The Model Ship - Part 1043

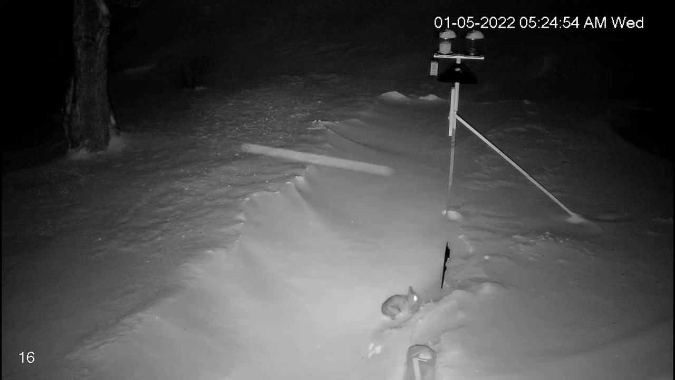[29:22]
And it sort of pauses a moment where the carrots are, and it kind of roots a little bit, and then it hops off to the side, and I'm watching it, and it seems to be eating something that's on top of the snow. So I zoom in, and I sort of watch,
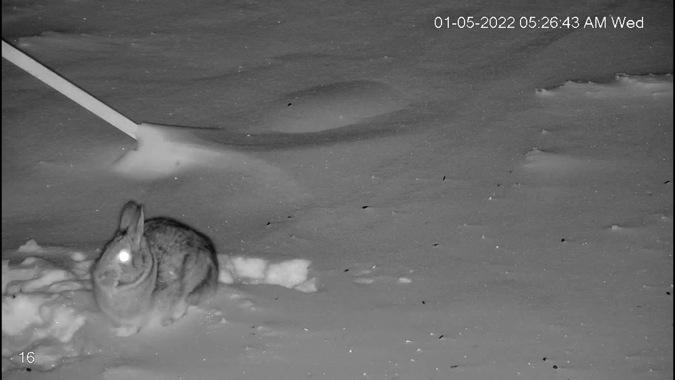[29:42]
and it turns out it's the black oil sunflower seeds that blew out of the bird feeder and landed on the top of the snow. Yeah, I never thought a rabbit would like those, but why not?